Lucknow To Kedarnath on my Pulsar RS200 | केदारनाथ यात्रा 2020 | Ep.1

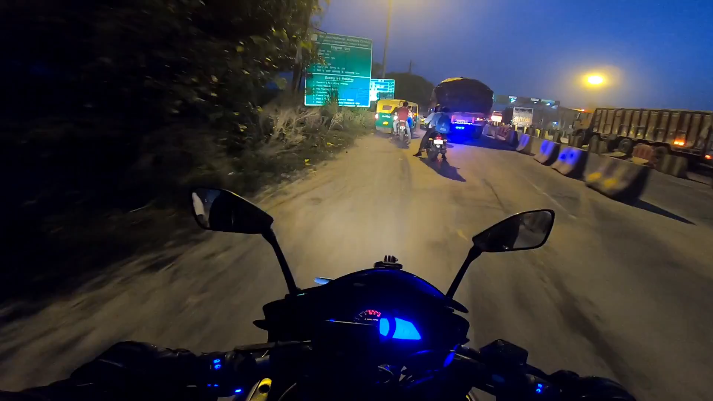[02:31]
पिर भी बीड लगी है, तो यह टेमपू ने फसा रखता था यहां पर,
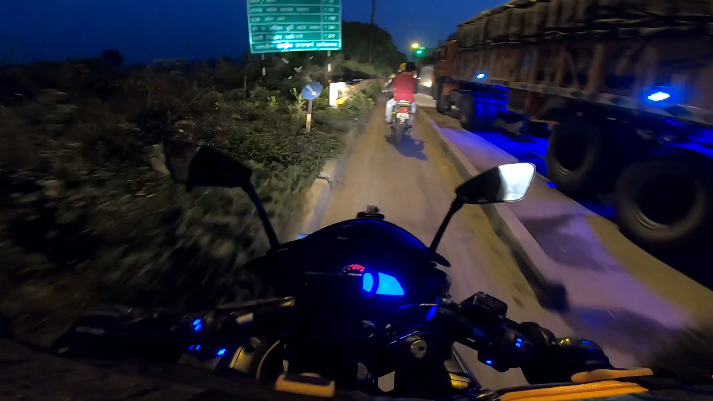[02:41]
और हम निकल रहे हैं सरसराते हु है, क्योंकि हमें तो टोल देना ही नहीं है, तो भाइए होने का आपको फाइदा मिलना है, आप पर, ना टोल का जंजट, ना रुखने की चिंता, तो फाइनली हमने 29.6 किलोमेटर कम्पलीट कर ली हैं जरनी के,